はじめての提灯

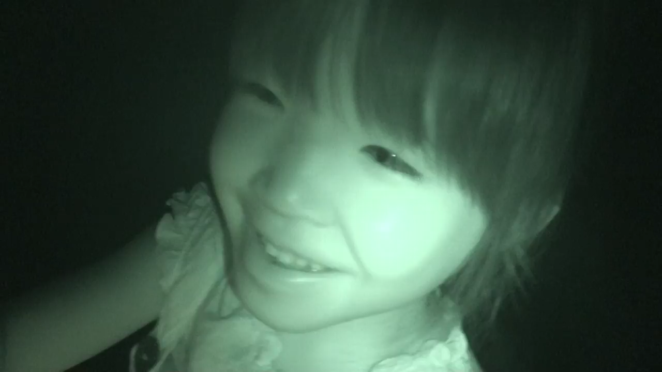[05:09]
怪しい怪しい夜でもちょっと見えるあやだ怖っ怖いじゃん
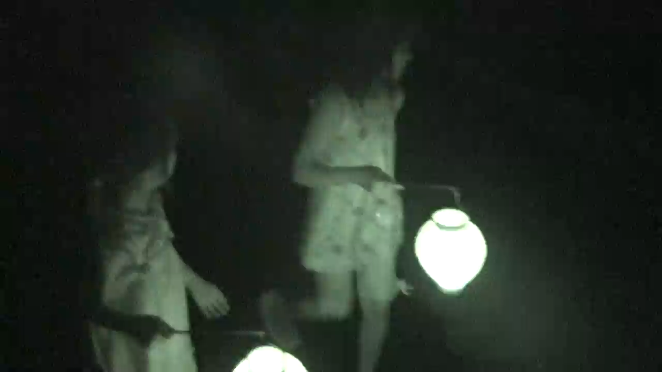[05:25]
怖い後ろはゴルフフォース肩ゴルフ
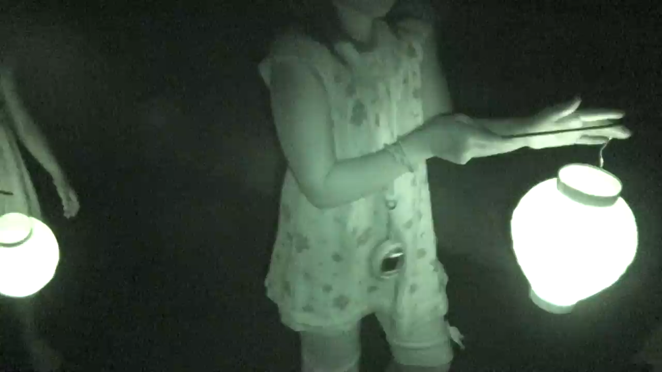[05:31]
ここに手を当てて、ちょっと暖かい暖かいですよ、火を使っている君たちしっかり虫が鳴いているスズムシみたい